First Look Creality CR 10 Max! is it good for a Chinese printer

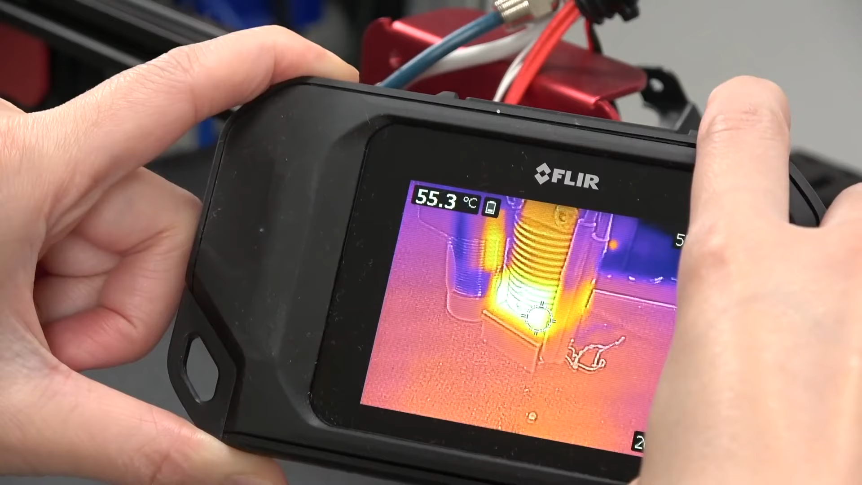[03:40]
On screen: spot 55.3°C
It's still a little bit hot, so I'm going to wait till it cools down to 50.